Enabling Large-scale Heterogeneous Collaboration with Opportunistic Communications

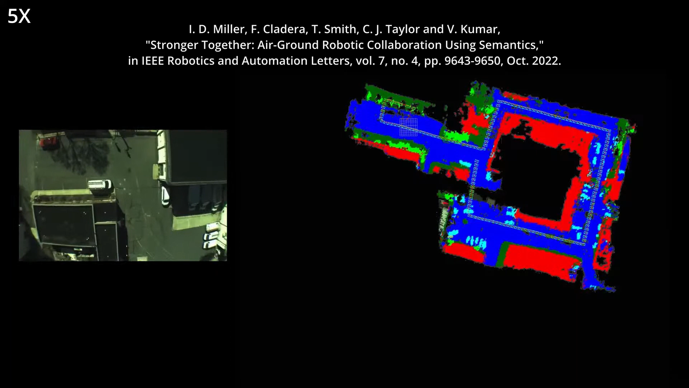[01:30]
in which an aerial robot generates a semantic map, and ground robots use that map to localize and find objects of interest.
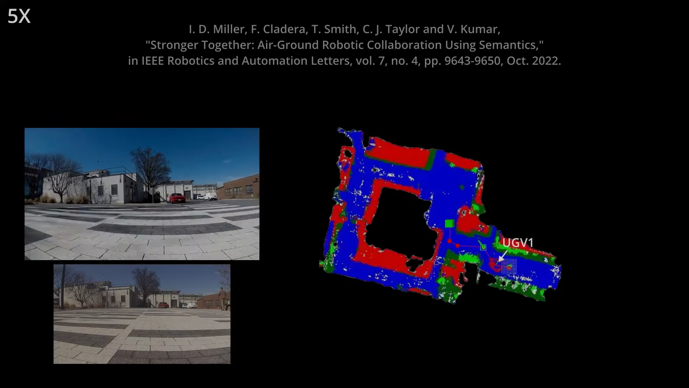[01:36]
Thanks to MOCA, we improved this work by using a communication aware planner in the aerial robot,